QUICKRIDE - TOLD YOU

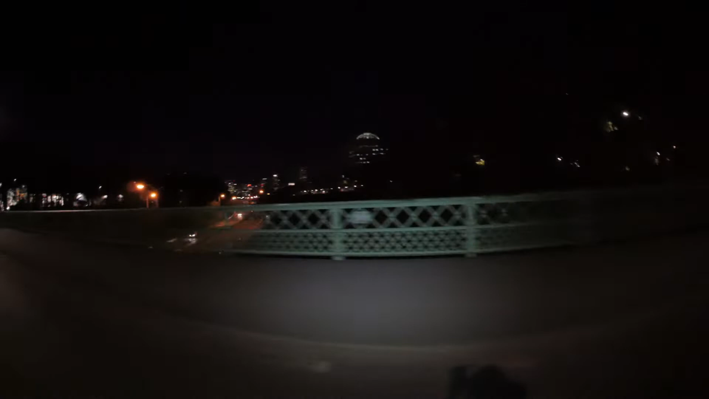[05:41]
Oh, look at that. There's a bridge. Crossing it. Having a good ol' time.
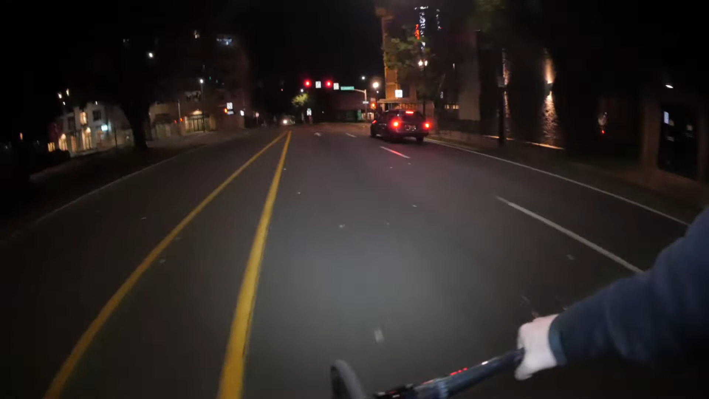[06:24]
And this one's sketchy as fuck, cause I'm not supposed to turn right here, but it was changing, so it's good.